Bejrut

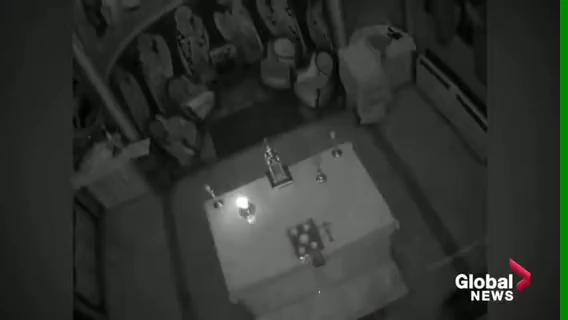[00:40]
Вы можете видеть фото и видео. Святая чаша осталась нетронута. Также и Священное Писание. Вы можете видеть лампаду, она даже не сдвинулась. Так же, как и мощи святых и богослужебные принадлежности.